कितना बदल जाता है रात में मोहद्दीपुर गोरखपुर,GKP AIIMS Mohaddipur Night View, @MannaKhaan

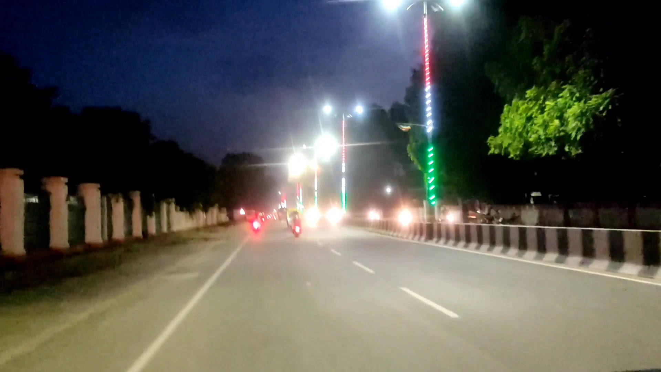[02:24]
हो गई थी अब इनको फिर से रिपेर करके लगा दिया गया है जो कि बहुत एच्छी बात है और काफी सुन्दर लग रहा है इतने ही के वज़े से यह रोड देख रहा है अगर आप रात में आते हैं तो आप देख सकते हैं और यह एम्स का गेट
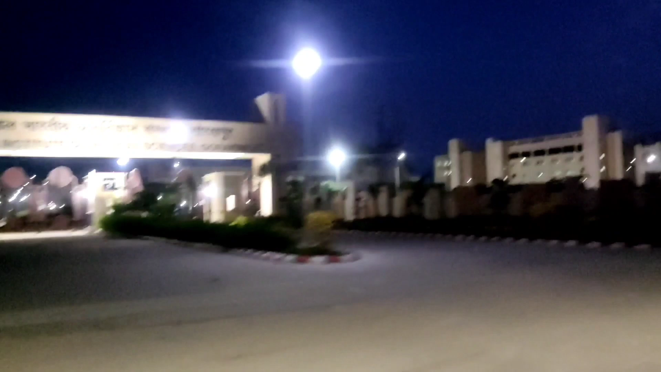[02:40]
नमर वन है एम्स का काम की � बात करें तो यह भी लगवग पचासी
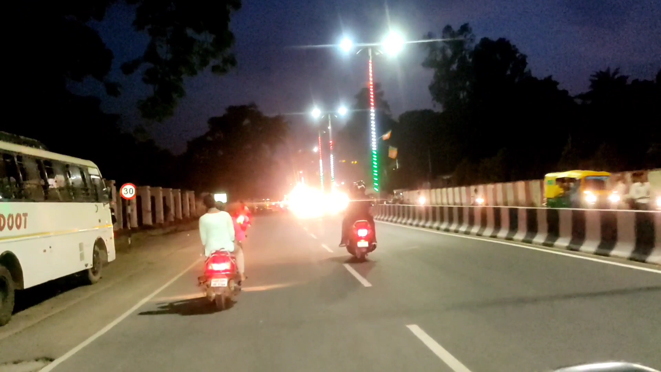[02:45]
परसंट तो कम्प्लीट ही हो गया है 15 परसंट भागी है थोड़ा बहुत और काम भागी है उसका कम्प्लीट एम्स चालू हो जाएगा लेकिन कुछ भी कही है रात के टाइम में यह वाली रोड जो है इनलाइट हो के वज़े से काफी सुन्दर लग रहा है अगर आप रात में आएंगे तो आप देख पाएंगे और
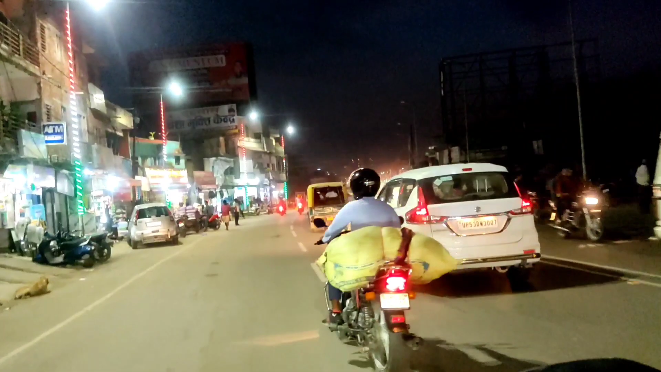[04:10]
रात में भी यहां पर काफी ज़्यादा भीड़ है कुछ भी कि यह गोरपुलों भीड़ तो रहती ही है
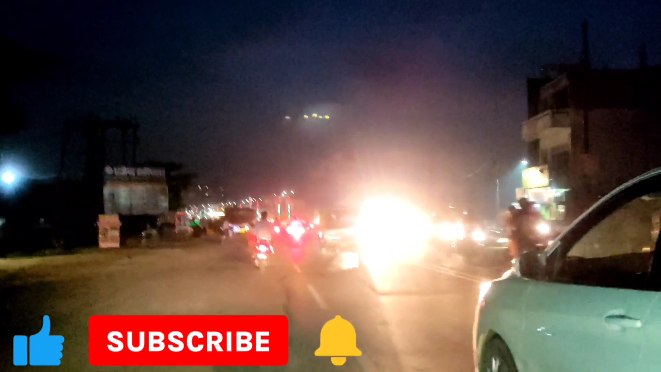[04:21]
यहां से हम लोग ऊसपार का नजारा देख नहीं काफी
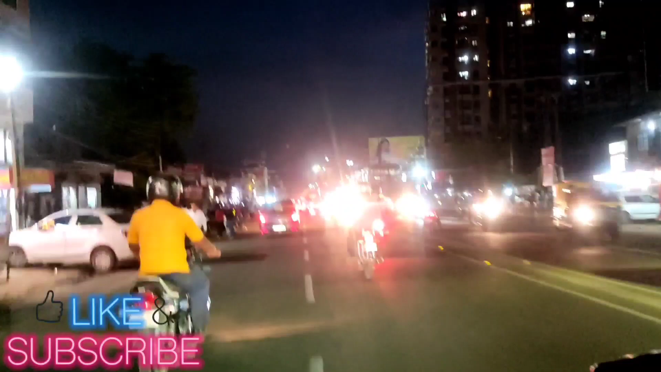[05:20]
के तरफ अब हम लोग वहां का मतलब सीगनल भी देखेंगे वहां कभी कैसा है क्या हाल है यह सब देखेंगे हम
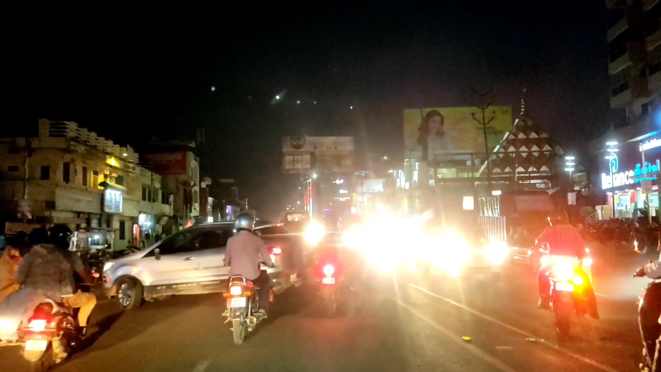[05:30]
लोग और देख रहा हैं मार्केट बहुत ही जाद अचाम है उदर से आने वाली गारियों के लिस्ट के मतलब क्वांट्री देखिए गाड़िया आती ही जा रही है यहां पर मंदिर
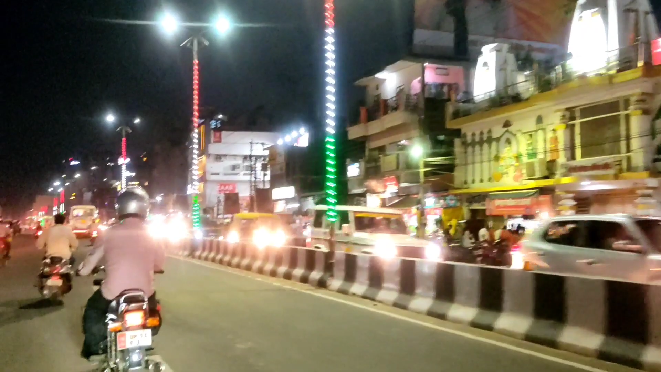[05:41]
है हम लोग आगे चलते हैं ओरियन मौल भी देखेंगे हम लोग परा कि क्या मतलब कैसा लग रहा है इस वक्त हाला कि उसमें तो कुछ जादा चेंजिंग नहीं हुआ है फ्रंट से भी सेमी लुक है को�
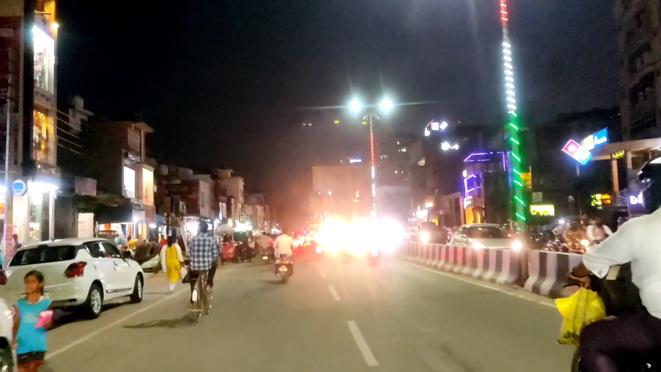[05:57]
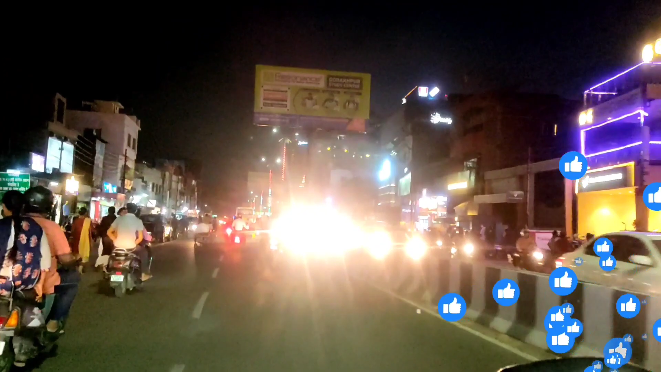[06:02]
आगे अगया है और जो नूँ है उनसे रिक्वेस्ट है कि चैनल को सस्क्राइब कर लें और वीडियो को लाइक करते हैं एक चीज बढ़िया किया गया है जो बीच में डिवाइडर ओपन था है उनको क्लोच कर दिया गया है जिसके वाज़े से काफी गाड़िया जो बीच
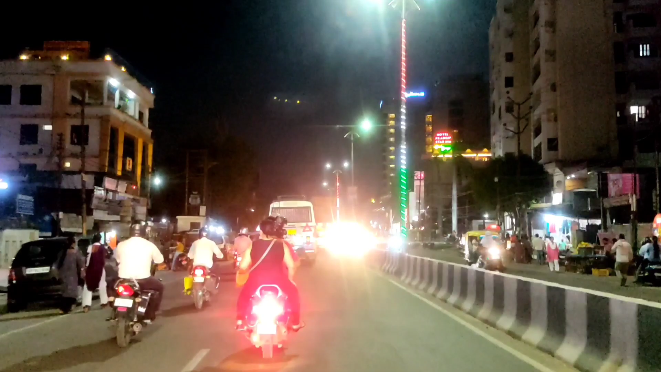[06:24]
स जाना था उन लोग को रुखना पड़ता था लेकिन अब ऐसा नहीं है यह देखिए
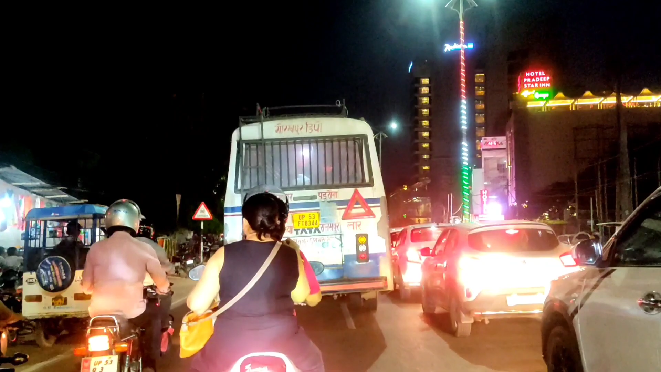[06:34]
मौधिपूर का ट्रैफिक लाइट अभी यहां से कुछ नहीं होगा मतंब सब्सक्रिणक
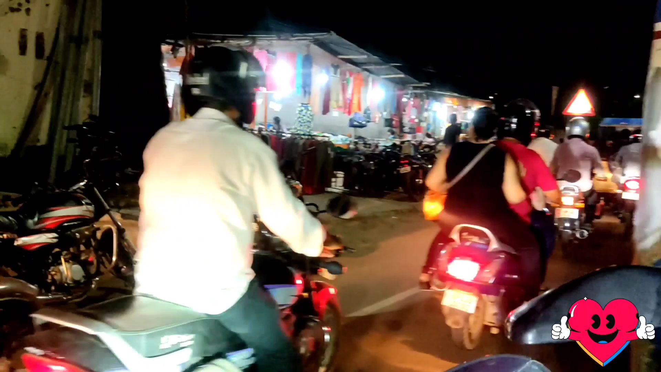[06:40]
कि यहां दूर होगा और यहीं तो जाम लगना हो
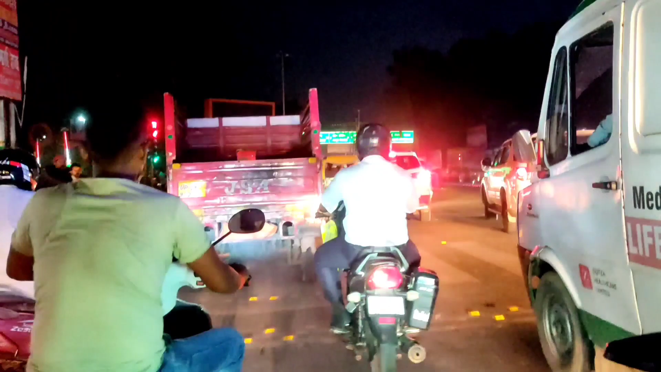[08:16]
जाएंगे चली बहुत अच्छी वात है कि हम लोग निकल गए
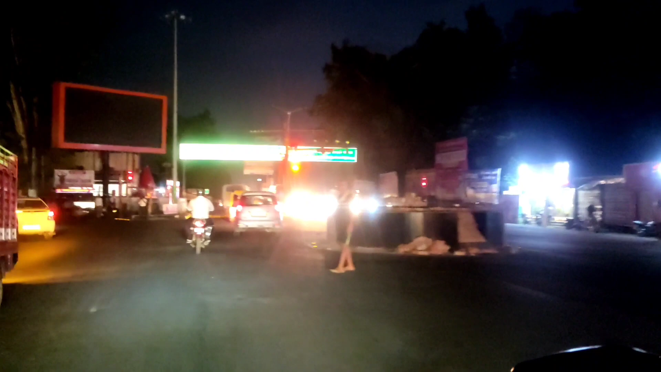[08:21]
और यह देखिए अभी हम लोग जस्ट करासी किया है कि सिगनल रेड होई गया
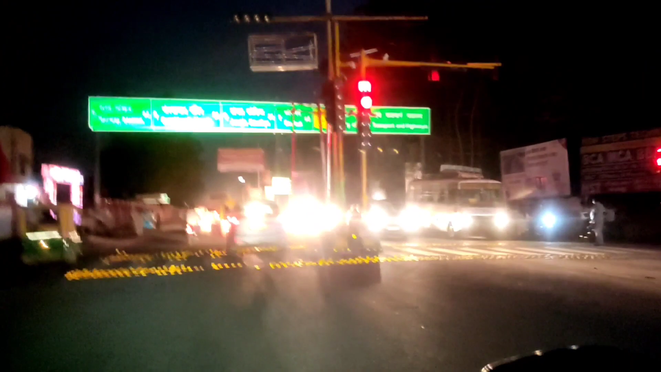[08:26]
तो आपने देखा ही यहाँ पर नियम के हिसावी से लोग चलना है जो कि बहुत ही अच्छी
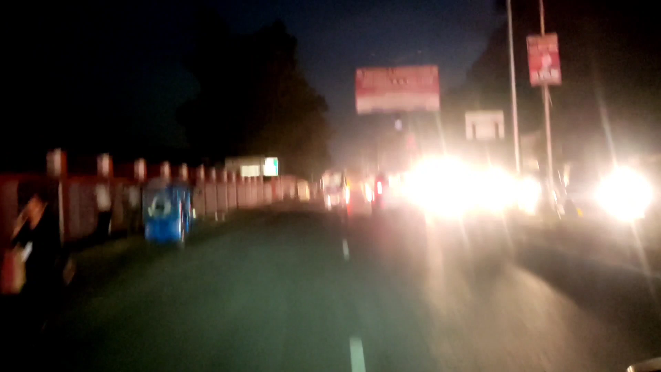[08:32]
बात है अगर आप भी गोरगपूर में आईएगा तो इस चीज को ध्यान रखिएगा कि ट्रैफिक नि है भी वाला कटेगा और आज के लिए बस इतना ही मिलते हैं आप से नेक्स्ट वीडियो में बाई बाई टेक केर अल्ला हाफिज